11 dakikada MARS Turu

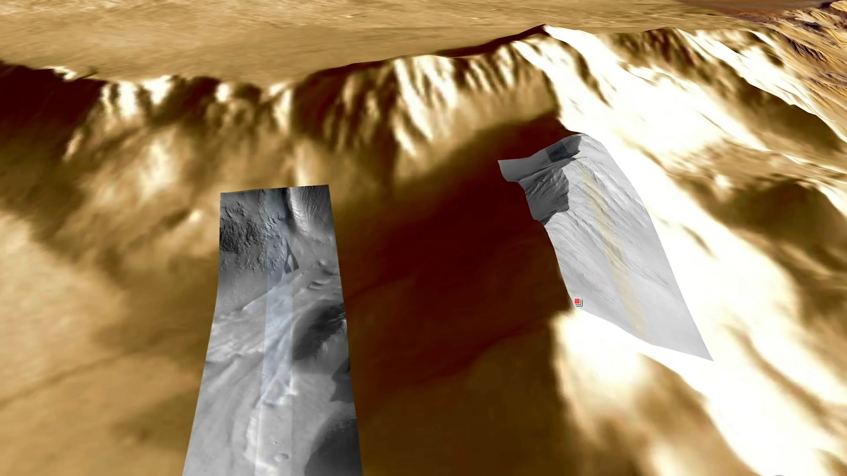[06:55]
toz çığlarının oluşmasına sebep olabiliyor. Bakın şimdi iyice yaklaştığınızda siz de bu çığların izlerini fark edeceksiniz.
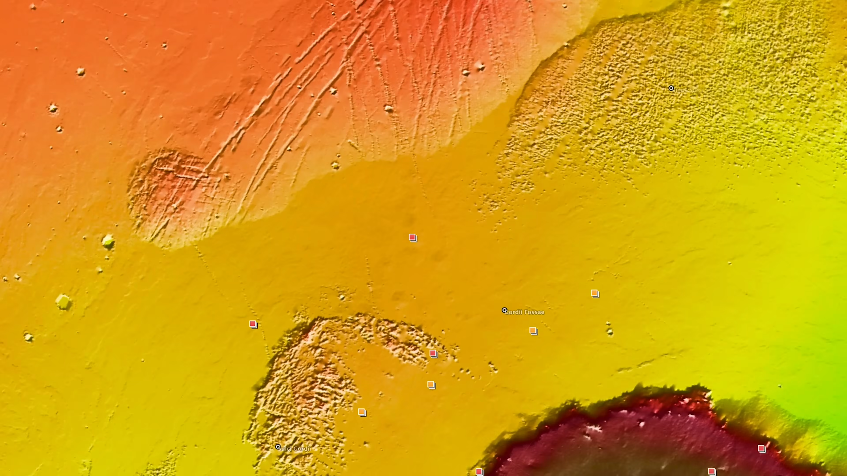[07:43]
Tarsis bölgesinin hemen doğusunda Valles Marineris kanyonu uzanıyor.